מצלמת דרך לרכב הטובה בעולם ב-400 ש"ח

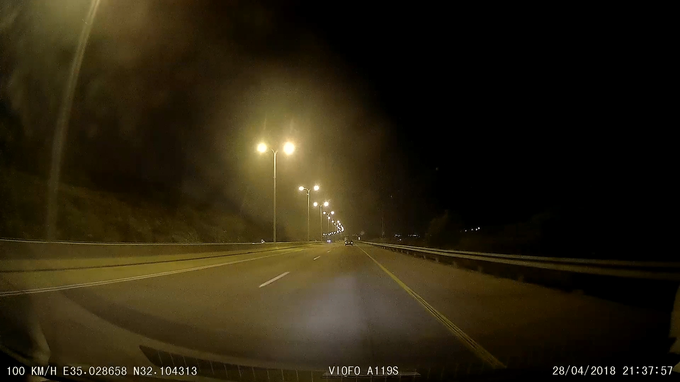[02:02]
תנאי תאורה נמוכים יש לה הדשה של F16 שזה יותר טוב משיומי ובערך מכל מצלמה אחרת בשוק זה אומר שגם בלילה אתם תוכלו לראות מספרי רכב במקרה של חז וחלילה אירוע בטיחות וגם באופן כללי איכות התמונה שלכם תהיה יותר טובה יש הרבה יותר אור שנכנס למצלמה למצלמה עצמה יש חיישן סוני פשוט מעולה ואם אתם לא צריכים את כל התנאי תאורה בחושך תסתכלו על המודל השני שאני שם לכם בתיאור של הסרטון אם אתם נוסעים בעיקר ביום בשביל הדגם השני שהוא